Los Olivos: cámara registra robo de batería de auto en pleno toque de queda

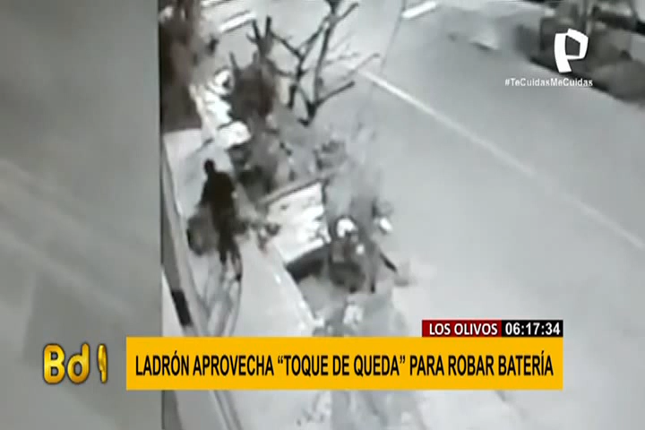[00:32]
saca la batería y se va acampante, ¿no? Se sube a su bicicleta, que si será suya, de repente hasta también se la ha robado, y se va con la batería.